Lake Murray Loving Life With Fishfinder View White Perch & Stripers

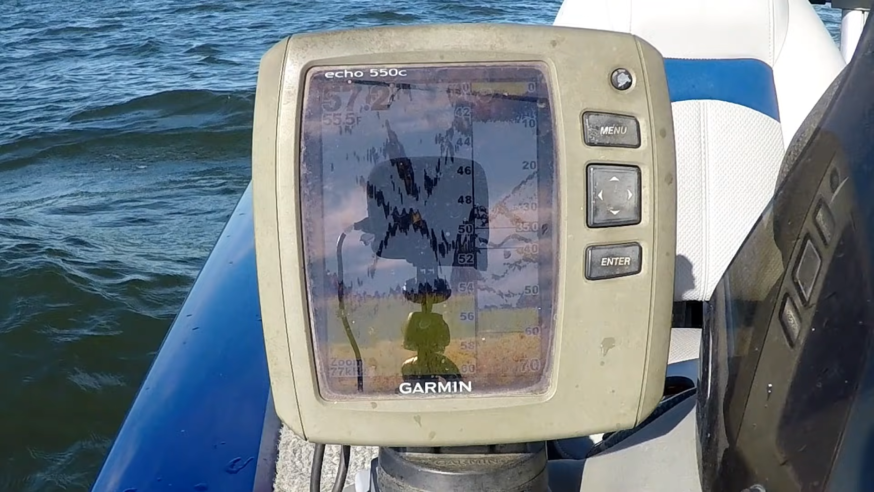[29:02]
See if we can get something stirred up here. Make sure this doggone video is going. Yep, she's going. I tell you, this thing is aggravating. Getting all this stuff together is aggravating. We got fish under us now. We in 55 foot of water, so we done moved out a little deeper. And I'm thinking that's where the big perch are, deeper. Get it down there 55 foot and reel it in. That's all we gonna have to do. There you go. Oh, I missed him. He hit it. Big old perch. See him stirring up off the bottom?
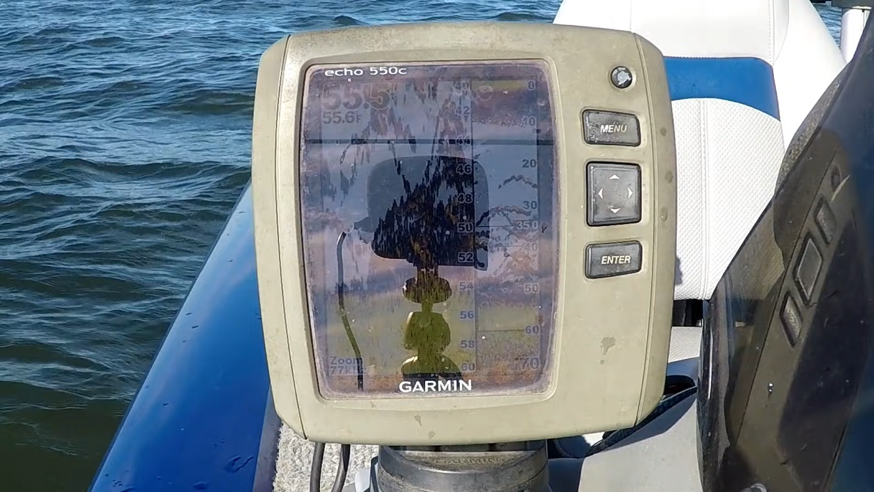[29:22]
On screen: water 55.6°F
I don't know if you can see it with that glare or not, but it's stirring up all off the bottom there. We're gonna get another right here on this pool. I would imagine.
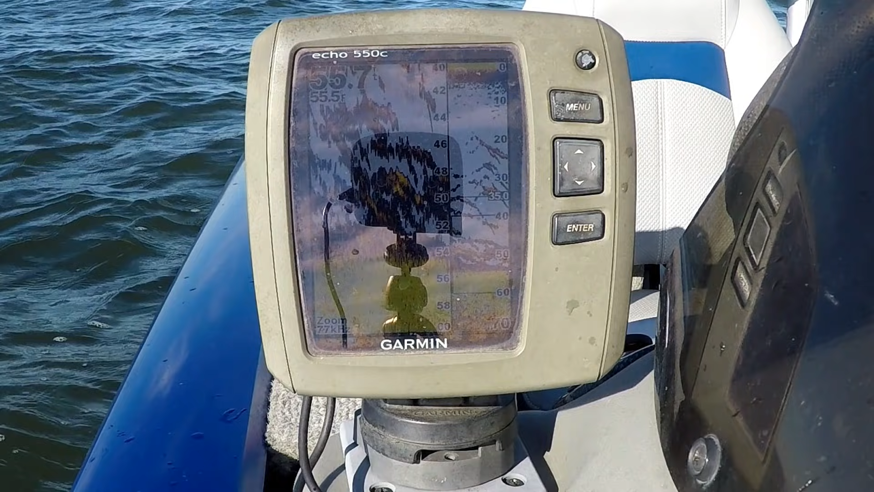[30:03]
They all down there, but they ain't hitting. Let's see if I can pull the boat up a little bit. Angle this thing. It's gonna take angling. They're down there.
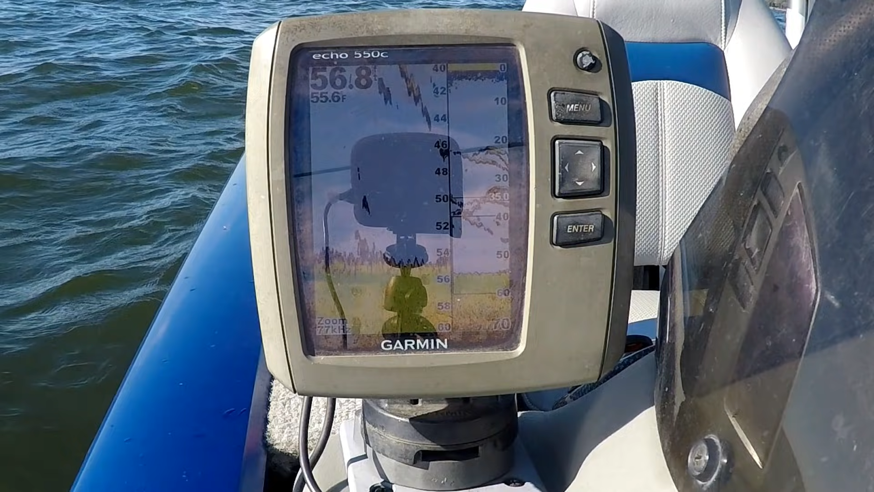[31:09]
On screen: water 55.6°F
A few, not a lot, on that right stream, above that left stream bar. See ya. That's some suspended fish I'm seeing that I just got.
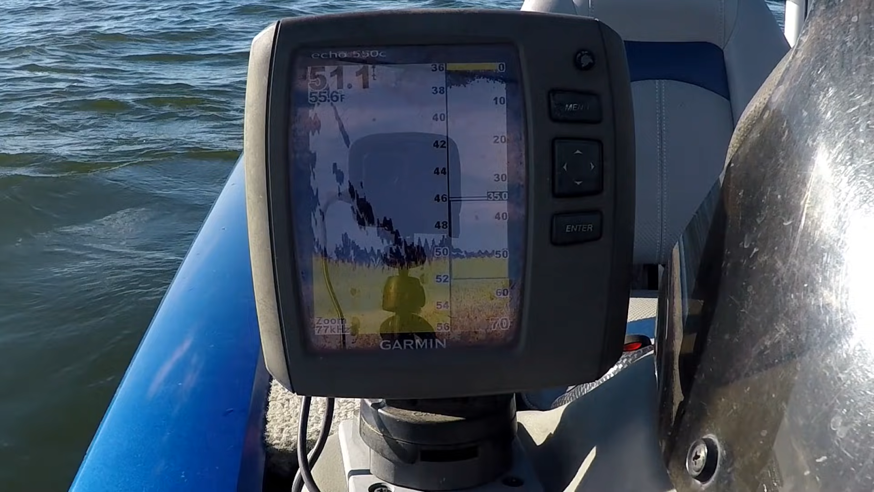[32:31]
On screen: water 55.6°F
Yeah. Oh man, we missed him. He hit it on the bottom. 50 foot.
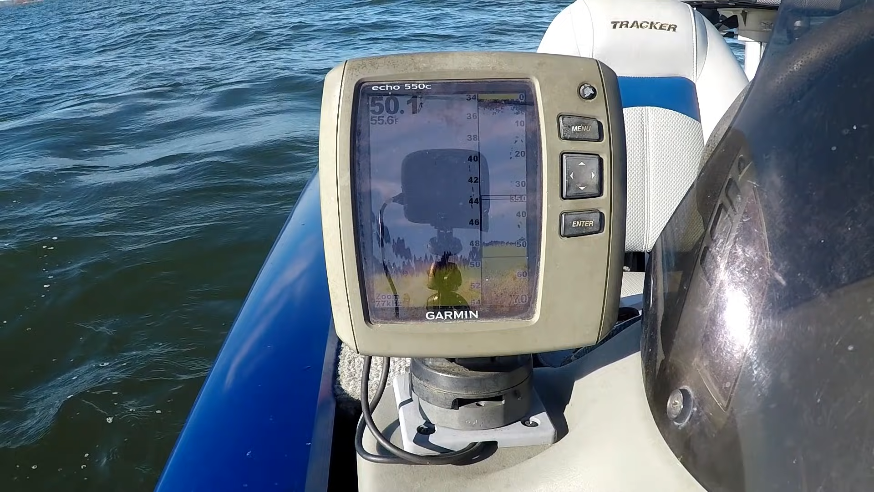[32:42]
We might stir some more back up right in here. There he is.
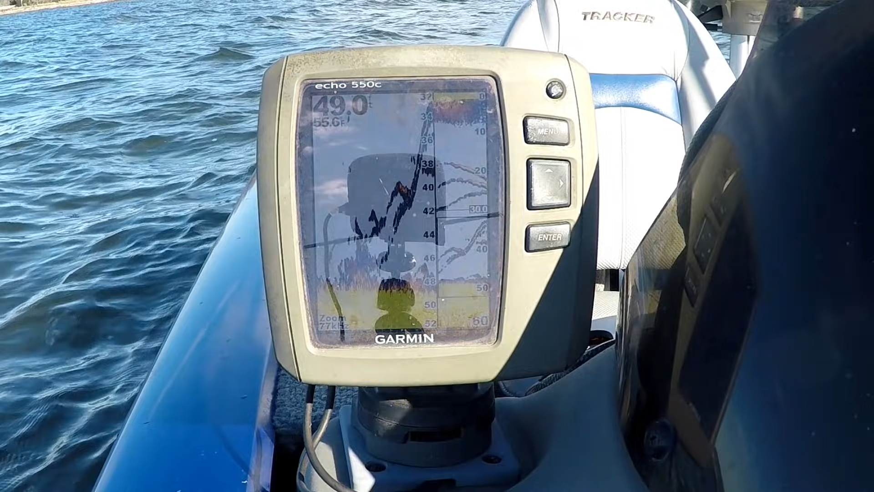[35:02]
Sizes done went down though. Because the bigger ones are with the stripers. We ain't catching no stripers. Get on them stripers, we get on a bigger perch.
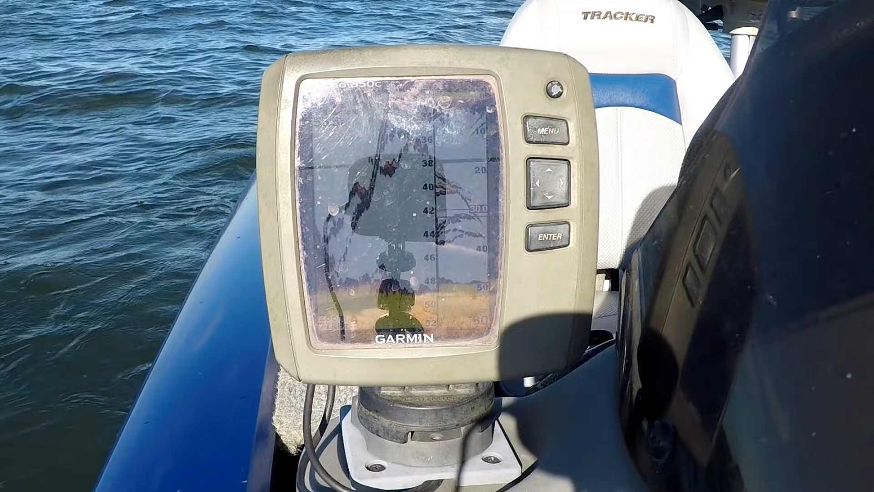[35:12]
No doubt. They're bumping at it.
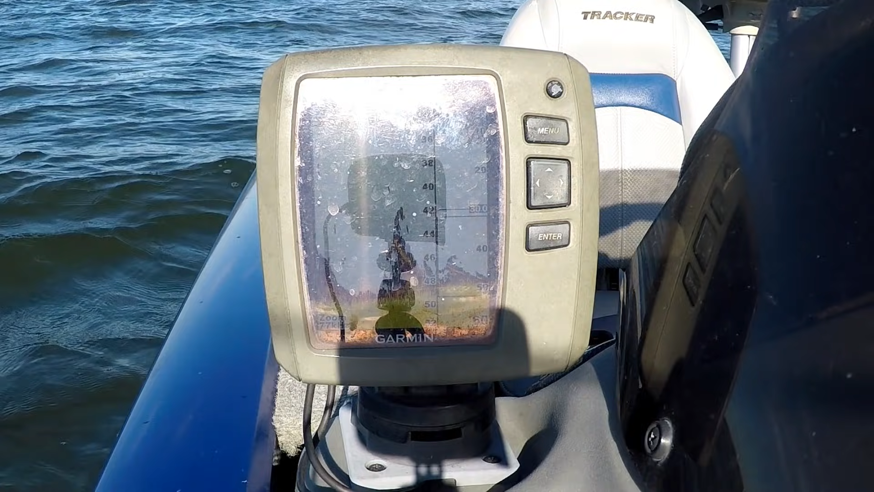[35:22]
You see them right there on the bottom, it's a perch. You see them on the bottom like that, they perch. There's stripers coming up high. And big perch.
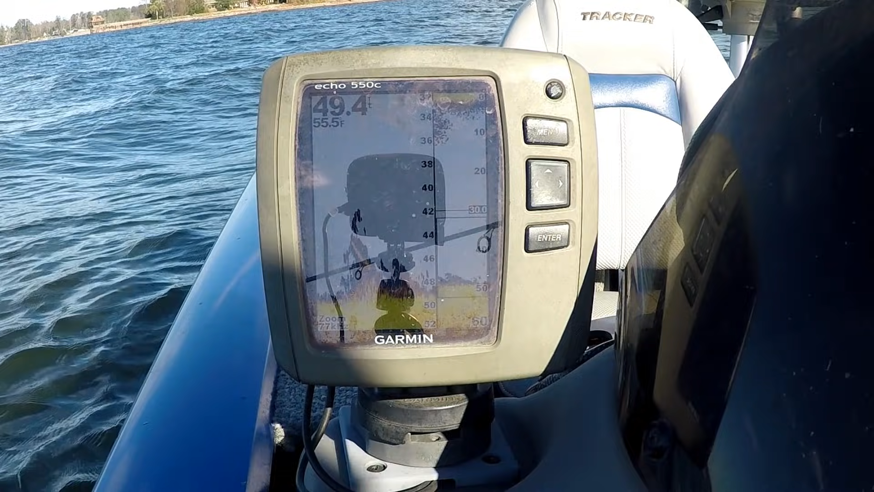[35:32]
On screen: water 55.5°F
It might be little perch on the bottom, but they perch all over that bottom, man. You don't have to see a lot of stuff to catch fish.
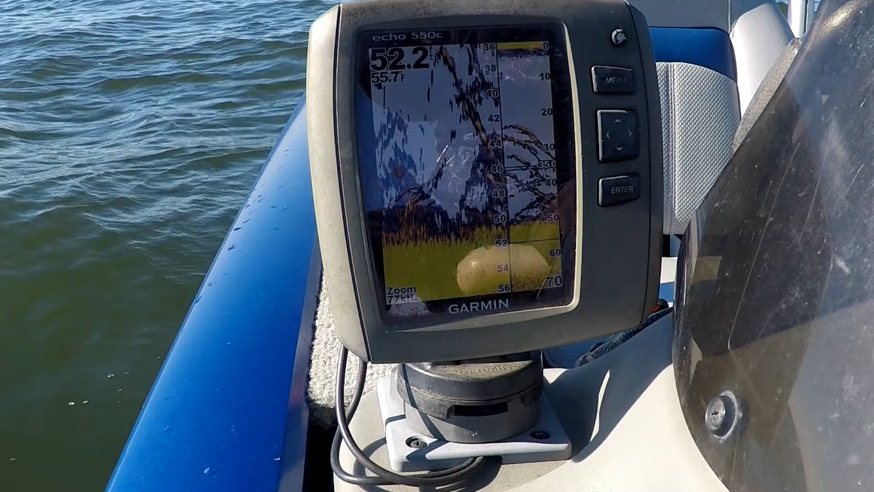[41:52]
On screen: water 55.7°F
Chop him back down. See, we get him done. You see him on the fish finder. They're all in there, 52 foot deep. Fish are here. We gonna catch them. I can tell you that much, we gonna catch them. Drop it down to the bottom. That's what we can do.